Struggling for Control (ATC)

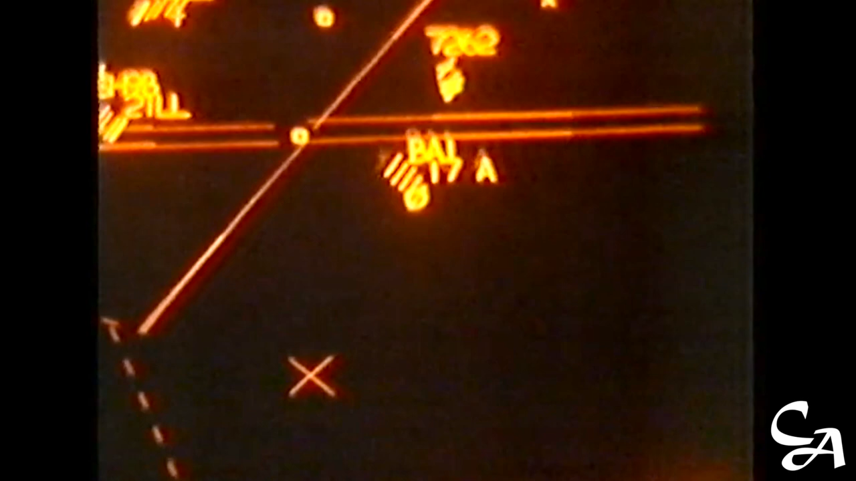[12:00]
it's BA-1 Concorde next the aircraft's flight level in hundreds of feet here 1700 feet and finally a code letter showing
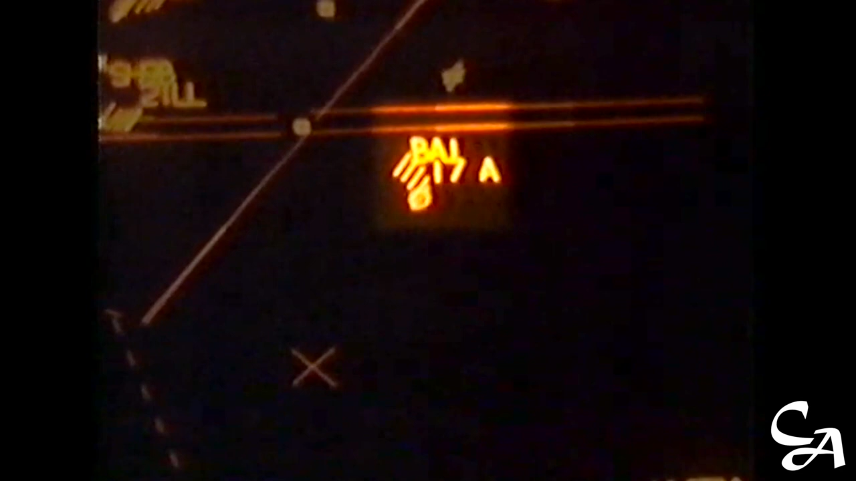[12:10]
the route here a means Atlantic so flight BA-1 is climbing outbound
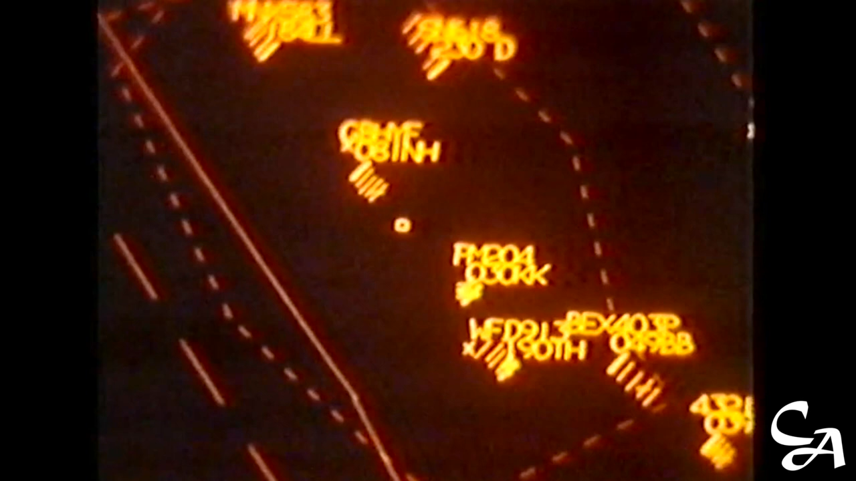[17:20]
Up to 80, 204. The radar shows 204 still climbing at just over 3,000 feet.
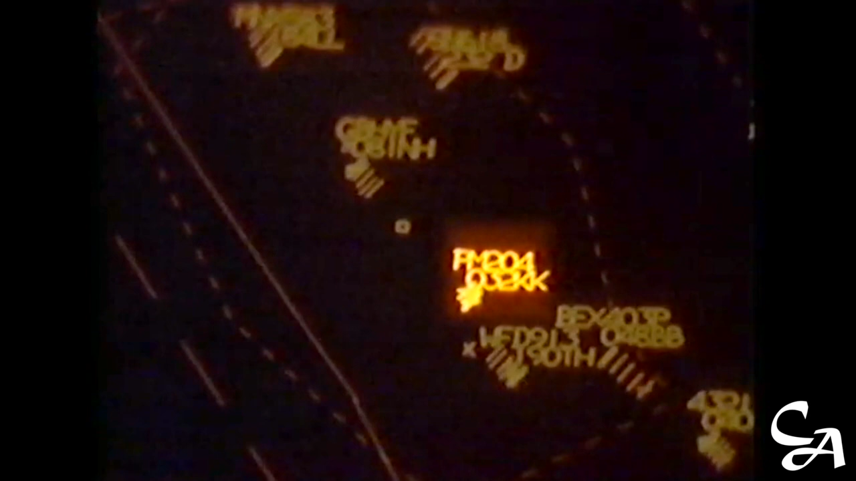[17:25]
He will continue to climb as instructed, to 8,000 feet.
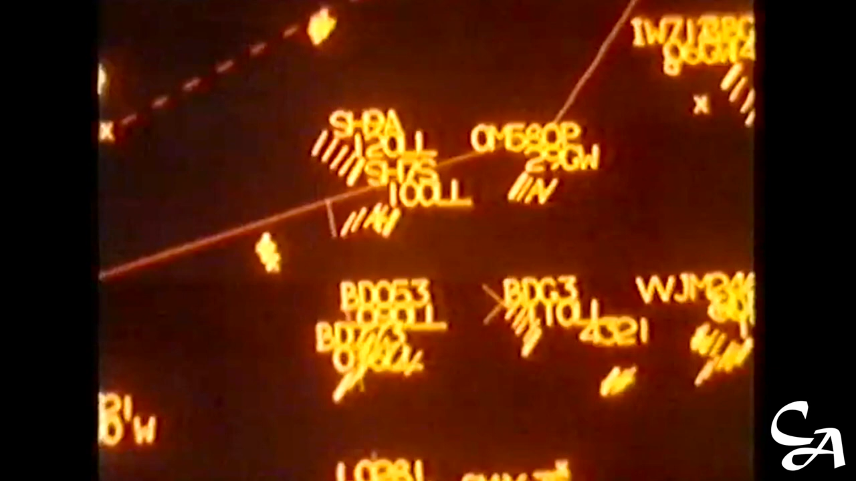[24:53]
Controllers often face another radar problem, too.
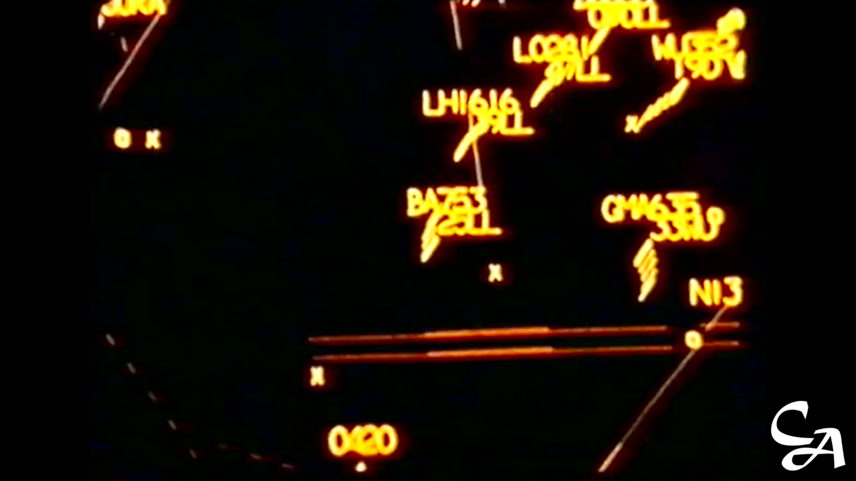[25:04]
A computer subsystem processes information for the controller's screen. The identifying call sign, here, British Airways 753, and the destination code, here, LL for Heathrow, appear in this way.
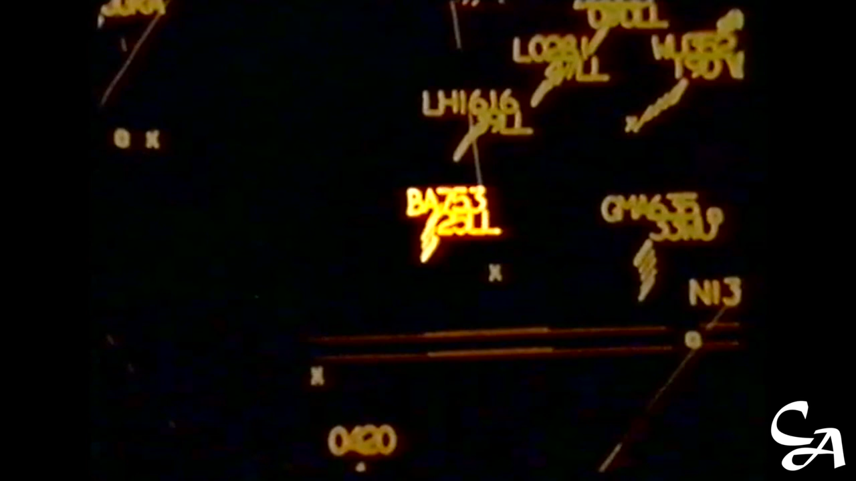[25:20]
If the computer fails, the call sign is replaced by a four-figure code number, and the destination code disappears altogether.
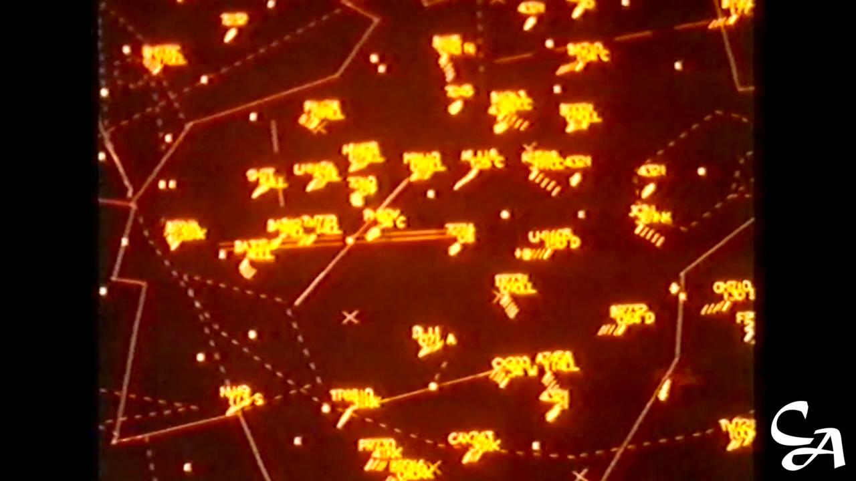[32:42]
The controller was under pressure with other traffic. He thought Concorde was maintaining his safe flight level well below the Bryman. This is a reconstruction of what he saw on his radar screen.
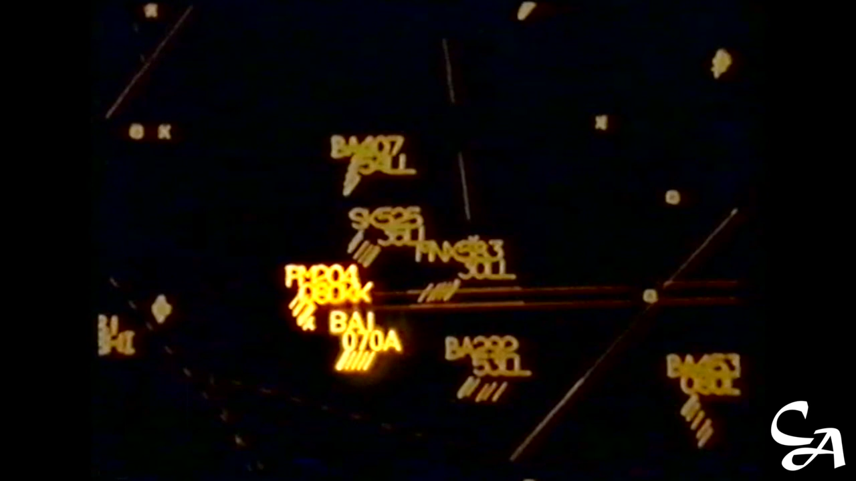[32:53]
The blip for Bryman 204 was beginning to merge with another aircraft. And this aircraft seemed to be climbing towards 8,000 feet, the Bryman's own flight level.
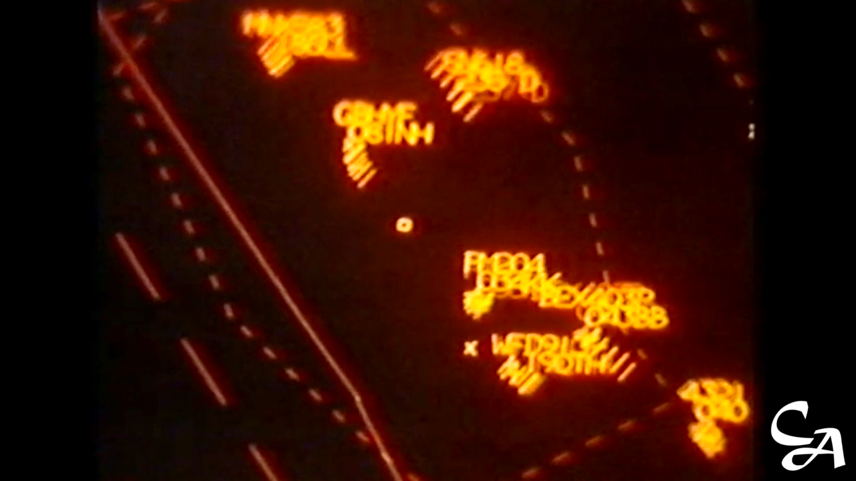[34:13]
The radar information was garbled, just like Bryman PM 204 here. It became almost impossible for the controller to decipher.
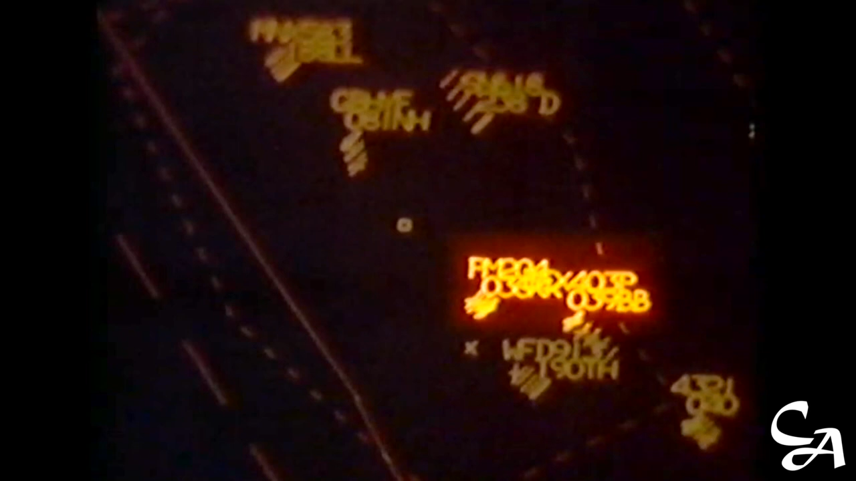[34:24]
Also, there was no independent warning system on his screen to alert the busy controller that potential conflict lay ahead.
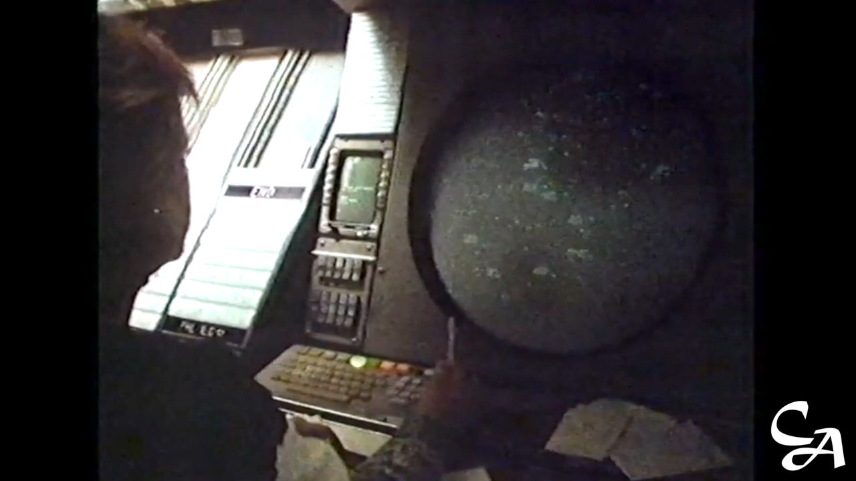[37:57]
About 2-42 at this time. They have vertical radar screens, giving easier visibility.
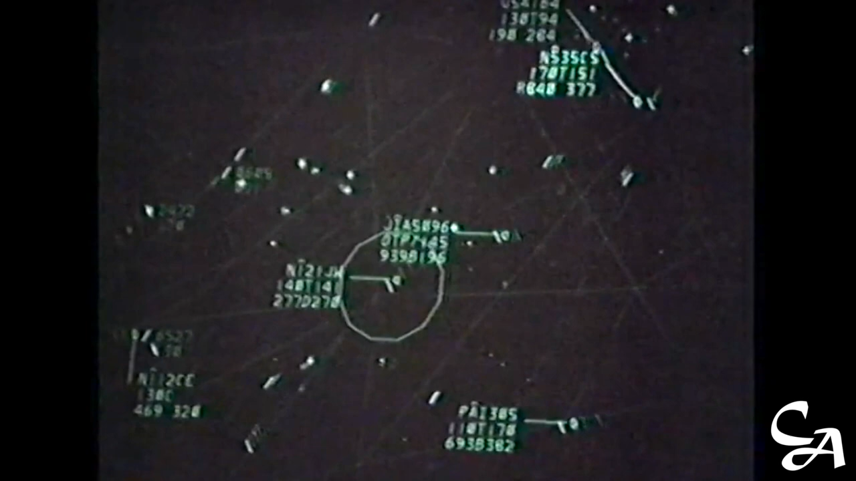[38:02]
Blue Streak 5096 has traffic at 1 o'clock. They talk to one another, not by telephone, but by electronic keyboard.
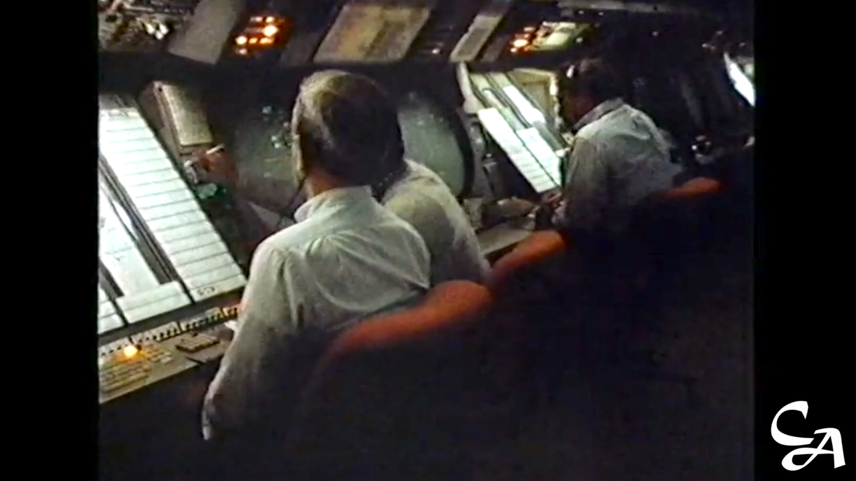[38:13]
And here they already have the automated warning system recommended after the California crash.
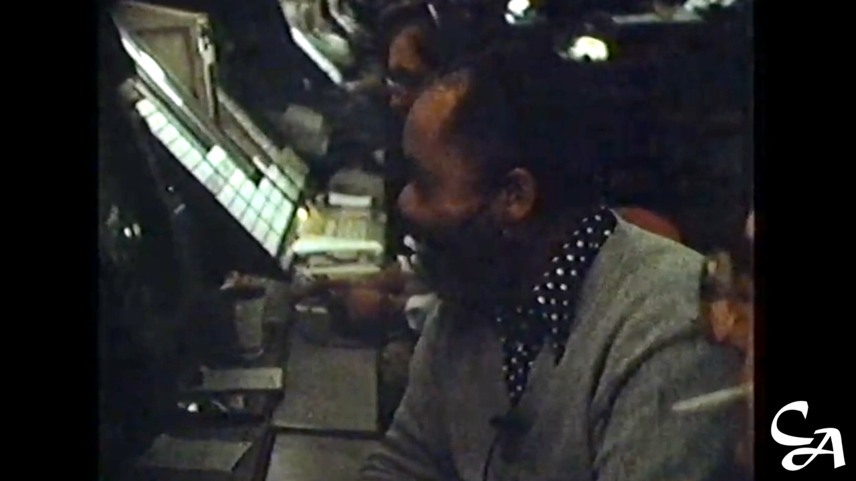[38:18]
It's called conflict alert. When two aircraft come within five miles of one another on collision course, the controller gets a warning from his screen.
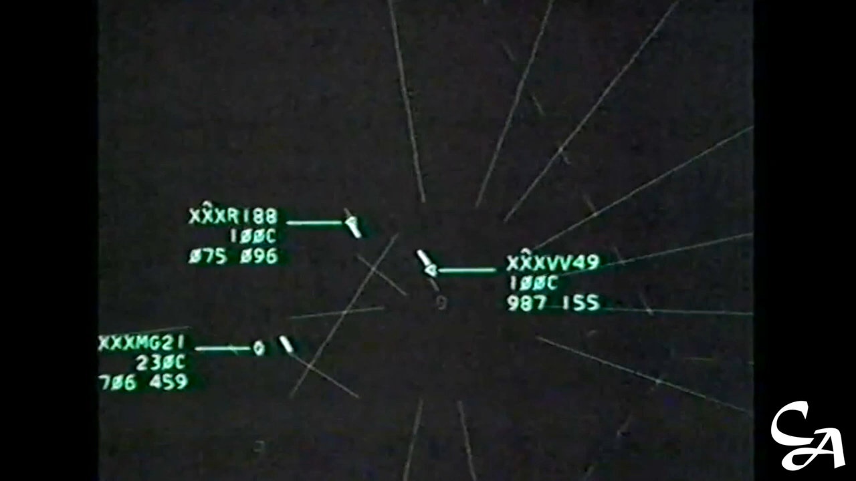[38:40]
The screen will continue to flash until avoiding action has been taken and the aircraft have separated safely. This system has now been brought in at terminal control areas as well.
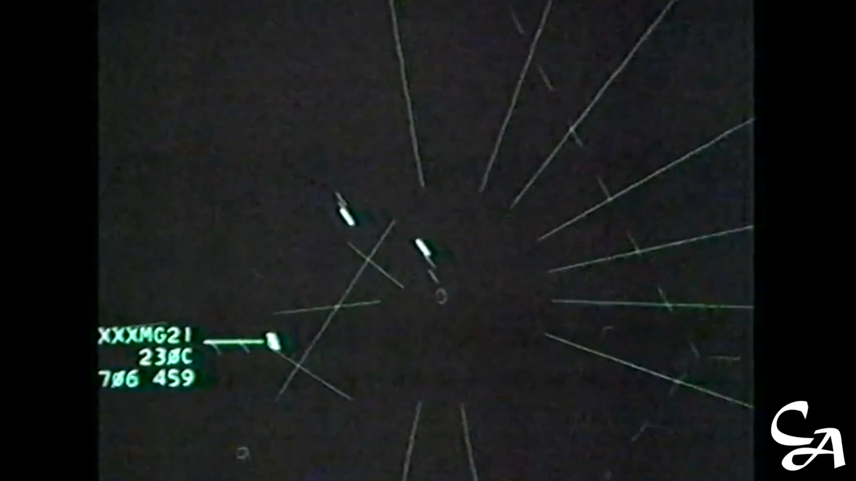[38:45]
The American equivalent of West Drayton. Why are they not being used here?